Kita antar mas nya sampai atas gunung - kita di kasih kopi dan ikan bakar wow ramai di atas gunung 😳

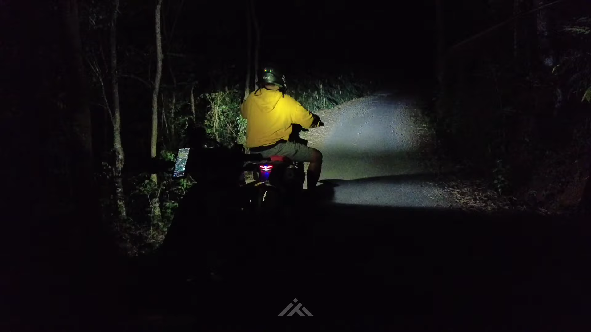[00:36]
Oke, baik. Assalamualaikum warahmatullahi wabarakatuh. Selamat malam dan berjumpa lagi dengan saya di sini, teman-teman semuanya. Malam hari ini saya akan mengajak kalian semuanya untuk terabas malam lagi, dan ini kita di jalur Kali Tapen menuju Grumbul Wanarata. Di atas sana di tempatnya si Taufik, dan ini jalurnya, teman-teman.
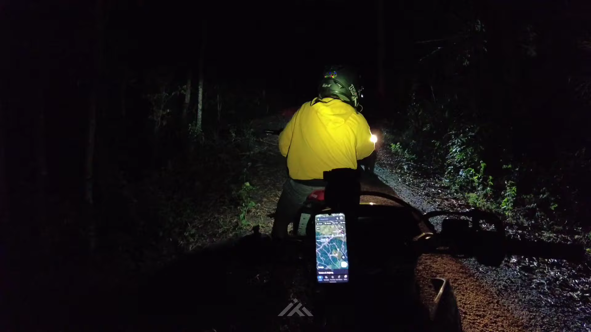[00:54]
Jalur ini terkenal akan kehororannya dan banyak sekali tragedi-tragedi kecelakaan yang terjadi di jalur ini, teman-teman. Seperti apa jalurnya, kita OTW berangkat ya, teman-teman. Dan nanti kita setelah melintasi jalur ini akan masuk ke dalam hutan terus dan turun dari atas bukit seperti itu. Oke. Bismillahirrahmanirrahim. Kita mulai menanjak ya, teman-teman. Bersama Taufik.
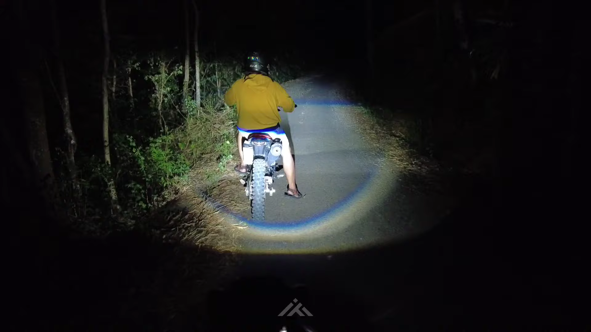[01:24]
Bismillah. Nah, ini jalur. Jalurnya memang masih ramai jam segini ya, masih banyak pengendara yang lewat. Akan tetapi, yaitu dia, banyak kejadian-kejadian yang terjadi, kecelakaan-kecelakaan yang terjadi di sini loh.
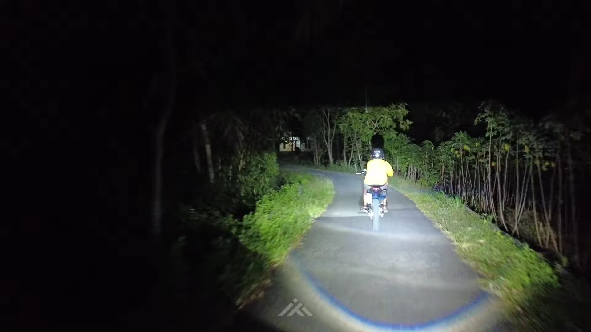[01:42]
Ini masih ada rumah-rumah, dan ini rumah terakhir sebelum kita melintasi jalur kosong, teman-teman. Nanti ada jalur kosong, terus nanti ada rumah-rumah lagi di atas sana, seperti itu. Jalurnya lur, bisa kalian rasakan ya.
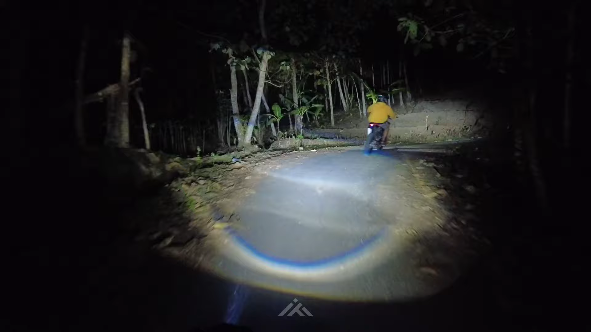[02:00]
Wih, mantap jiwa. Ini menanjak terus loh, teman-teman. Tepatnya Taufik ini. Ya. Di sini. Oke. Ini turunan dari atas sana dan ini nikung ke sini, teman-teman. Dan oke, yuk nanjak dulu kita.
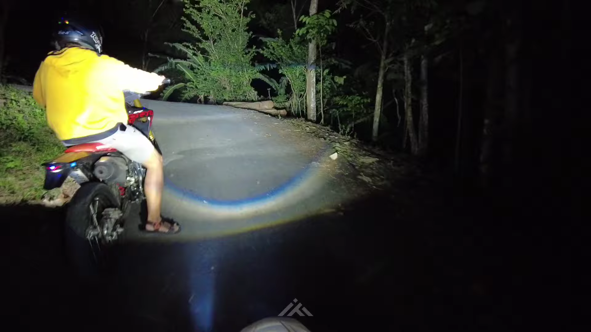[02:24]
Ada apa dengan tikungan ini, teman-teman? Oke, siap-siap, Pik.
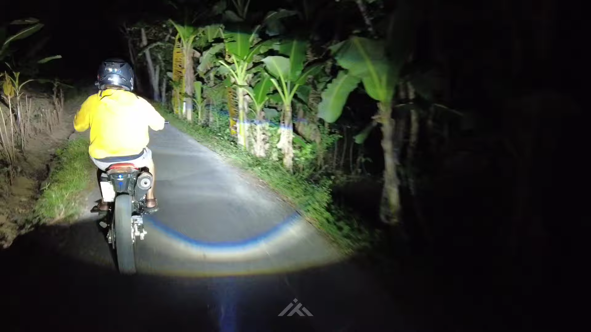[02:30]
Ada apa dengan tikungan itu? Nanti kita coba tanya topik yang orang sini asli dan mengerti akan kejadian serba-serbi di sini, lur. Oke, ini masih menanjak juga, bisa kalian lihat ya jalurnya. Wih, ini naik-naik ke puncak gunung kita, teman-teman. Wow, istimewa ini tempatnya. Luar biasa. Ih, ada motor apa ya?
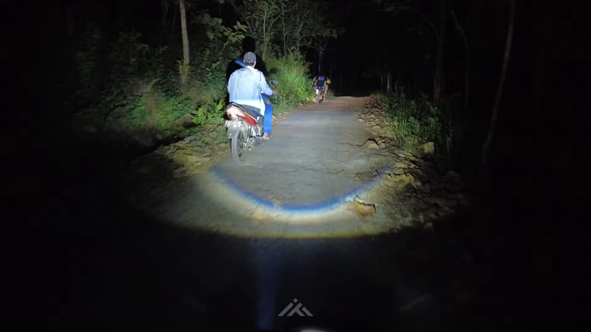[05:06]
Kita bareng aja teman-teman. Ini mau pada camping ya. Ke sana Watu Kenteng. Memang itu spot untuk camping-camping gitu teman-teman. Dan ini tempatnya waduh. Ya, tuh kalau sampai jalan kaki di sini nggak kuat ya gimana ya? Wow. Istimewa sih. Kita bareng ke sana, teman-teman. Dan kita masih nge-vlog juga ya.
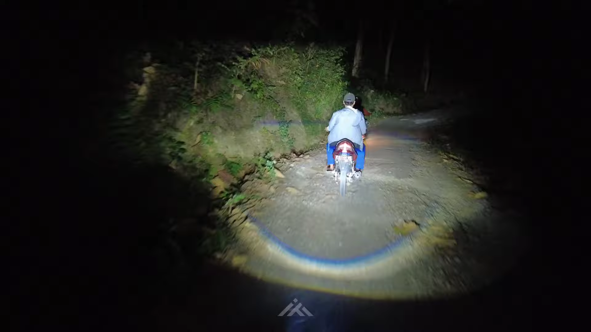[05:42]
Bismillahirrahmanirrahim. Wow. Gimana jakpol? Istimewa tanjakannya.
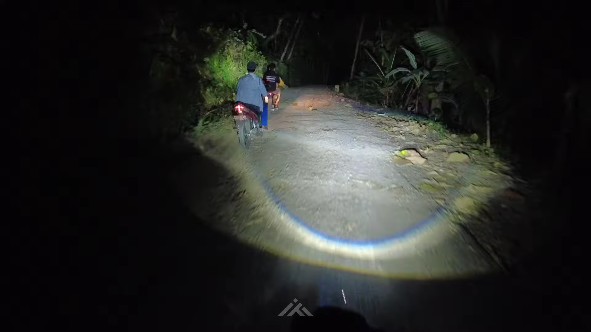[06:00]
Wah, ini gagal nanya topik itu ya. Ke tempat yang topik nunjuk-nunjuk itu ada tragedi apa ya teman-teman.
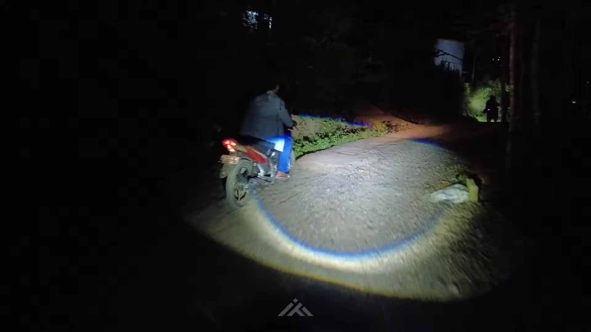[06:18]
Tapi it's okay lah, gak apa-apa, nanti kita coba tanya. Oke, udah kerasa ini nuansanya ya teman-teman. Di sini mulai gelap. Walaupun jalannya masih aspal, ini masih ada beberapa rumah juga. Tapi udah rasa sih nuansa-nuansa gelapnya. Ini dia jalurnya lur, masuk ke dalam hutan.
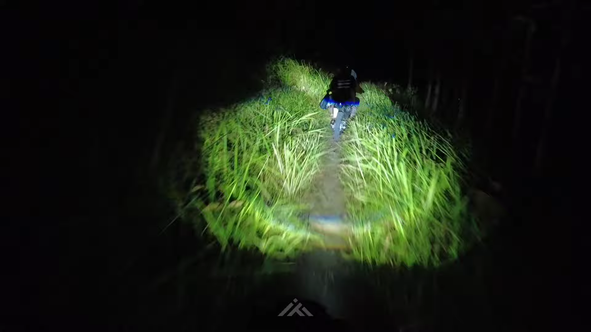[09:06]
mungkin ini masnya yang motornya nggak kuat. Itu mau menjemput, itu dua orang mau jemput.